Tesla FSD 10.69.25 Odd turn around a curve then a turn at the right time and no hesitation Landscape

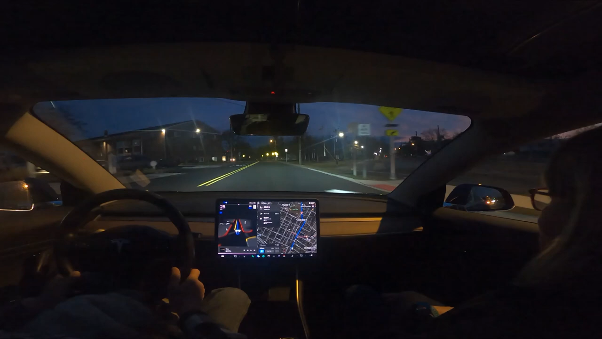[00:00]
That was a little awkward there. It kind of looked like it wanted to drive off the road, you know? And it cannot go. It can go now. That was good.